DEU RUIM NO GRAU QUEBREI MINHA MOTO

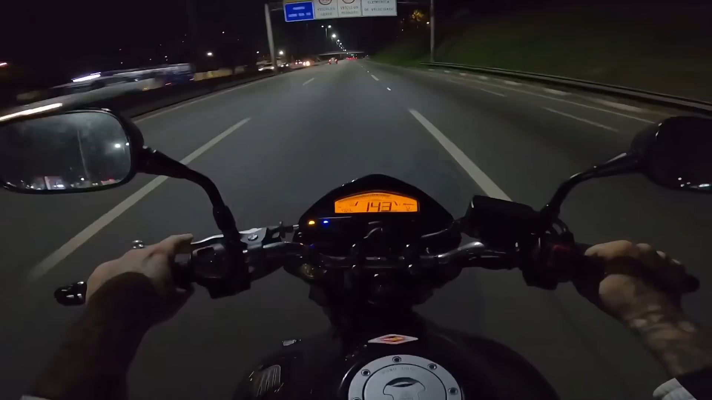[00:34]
Se eu dei, eu não lembro. Nossa, só não pode ser fechado, né, ó. Ela não dá uma seta, não dá nada. Ó lá, vai fechar de novo, ó. Mandar à vontade...
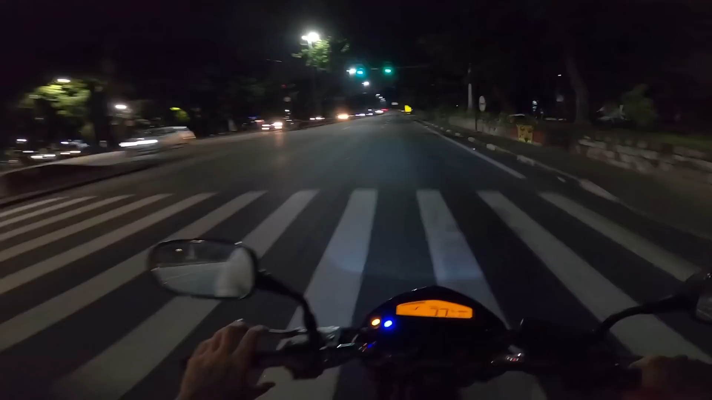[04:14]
Olha ali, ali tá uma descidona. Vou mandar uma descidona. Vamos ver se eu consigo levar. Descer bastante, tá ligado? Mano, mas essa aqui, pra mim, é a melhor moto que existe. Pra grau. Pra tudo.
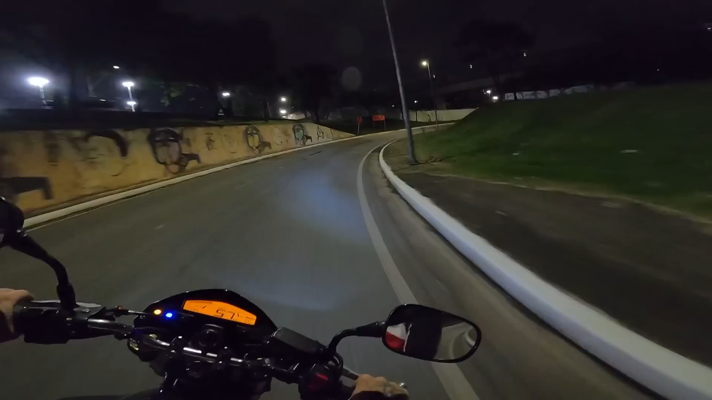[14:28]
Que eu sempre vou na cautela, rapaziada. Tá vendo que tem um monte de construção, ó, tem areia, tá vendo? Não é toda hora que você pode se emocionar e querer mandar, pô, vou raspar estribo, ou não sei o quê. Não é toda hora. Nossa, mais buraco do que tudo essa ponte aqui. Tá maluco? Aqui já vem um asfaltinho mais na responsa, mais na postura.